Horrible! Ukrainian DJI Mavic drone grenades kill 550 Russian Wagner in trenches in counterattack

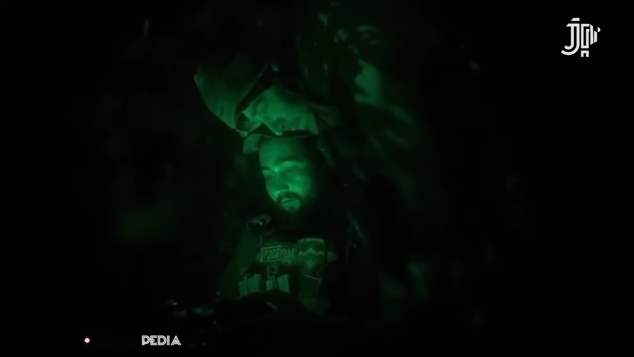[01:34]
Other footage shows, during a night raid, a Ukrainian drone operator can be seen dropping bombs on a group of 8 Russian infantrymen who were seen in one of the clearings.
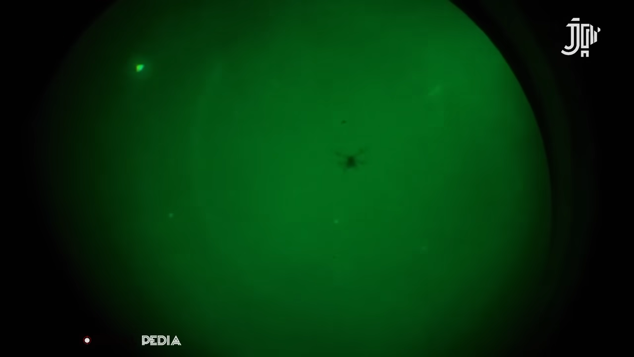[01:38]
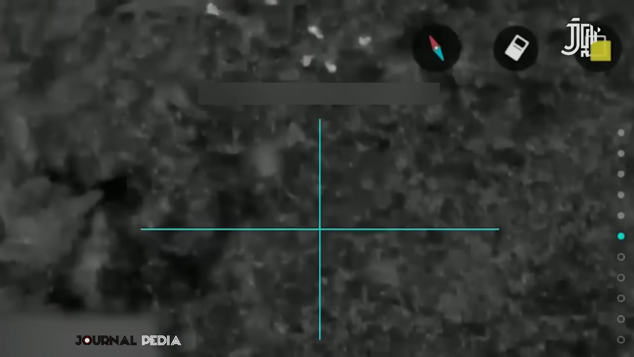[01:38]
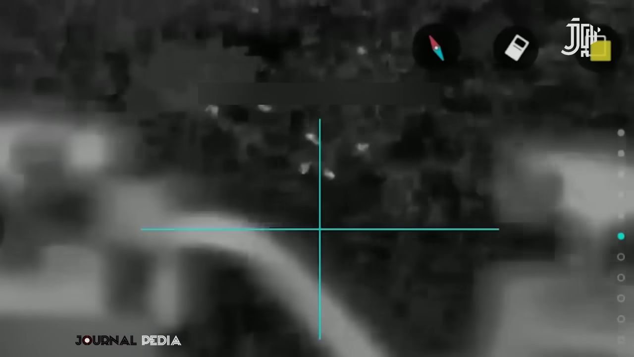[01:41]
Although cumulative ammunition was being prepared for the equipment, the decision was made to destroy the target, which was carried out by the operator.